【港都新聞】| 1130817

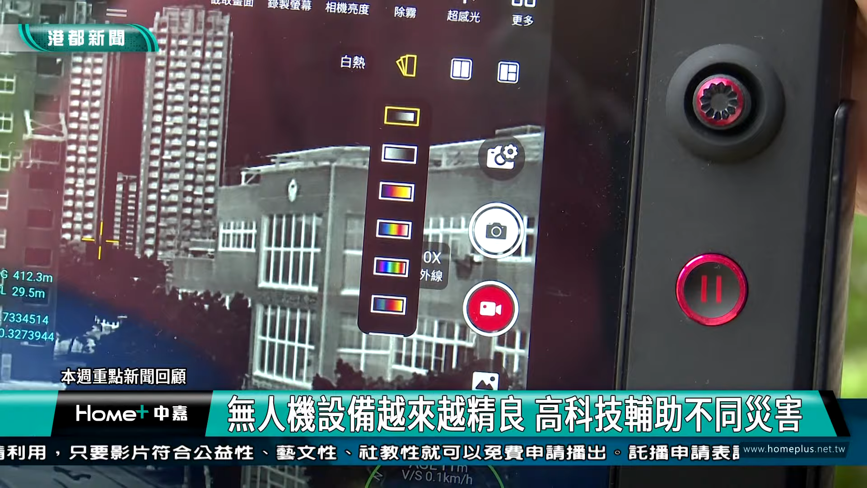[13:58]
例如说有红外线功能只要人体可以发出体温的那我们可以针对热点